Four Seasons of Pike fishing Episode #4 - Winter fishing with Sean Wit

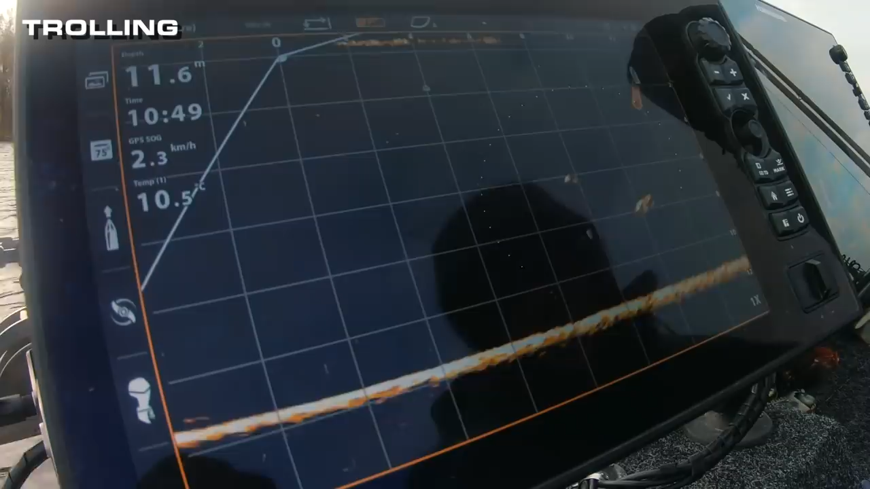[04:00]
On screen: depth 11.6 m, water 10.5°C, speed 2.3 km/h
troll slow which is power efficient for your batteries and you don't need a fancy sonar with the latest technology but it does help in
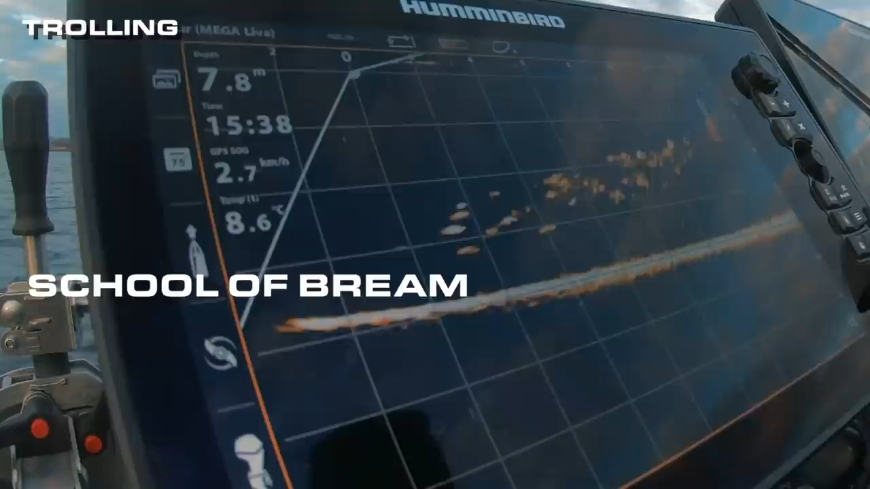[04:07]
On screen: depth 7.8 m, water 8.6°C, speed 2.7 km/h
validating if you present your bait at the right depth and the right speed. A live sonar works really well as you can aim the beam of the sonar
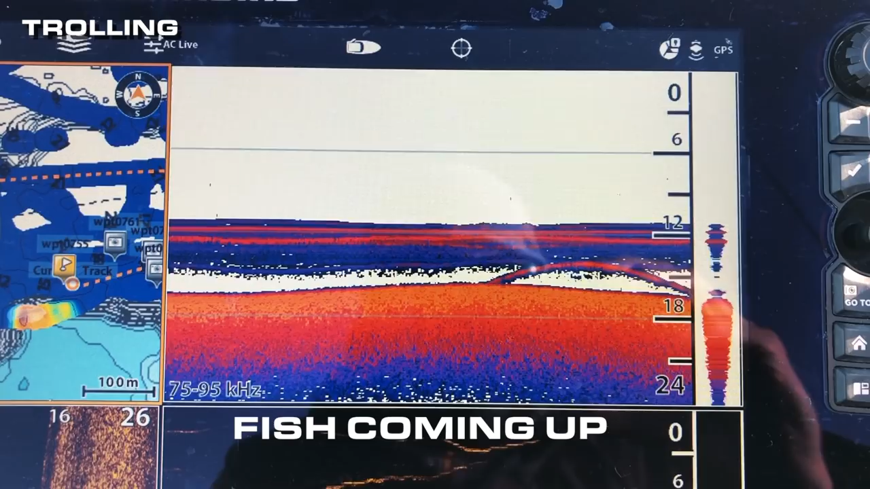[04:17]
A downrigger with a regular 2D sonar works fine too as the big heavy ball of lead will show in your sonar and you can see if the fish responds to the bait that's behind it.
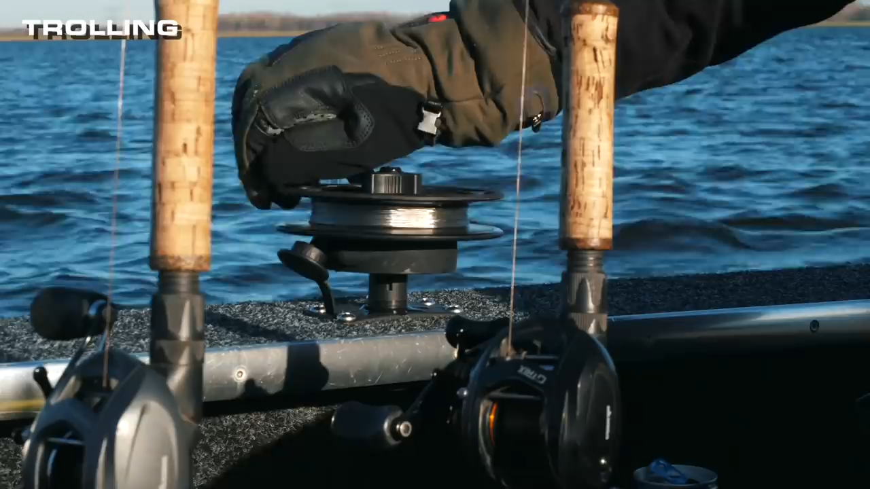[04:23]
In my opinion results are the best if you put your bait close to the lead ball.
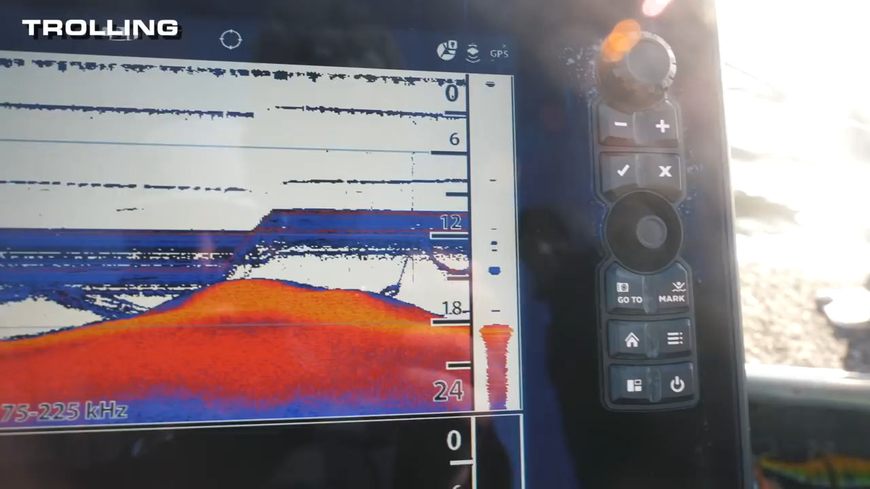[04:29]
If you place it too far behind it you might not see the fish responding to your lure as it is out of the reach of the 2D sonar beam.